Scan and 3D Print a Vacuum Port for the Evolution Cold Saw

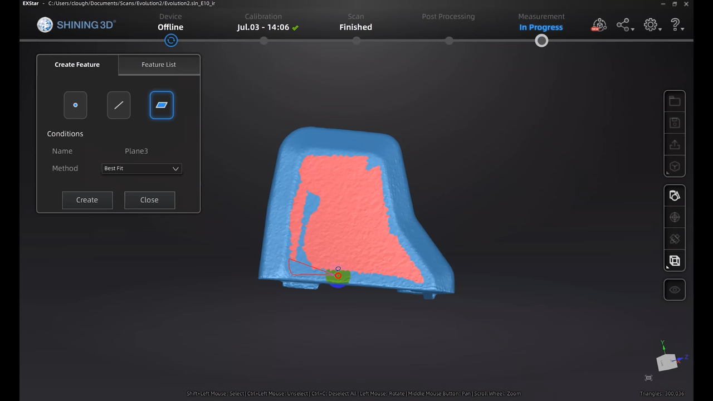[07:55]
And then I'll go back through and establish the coordinate system and the origin.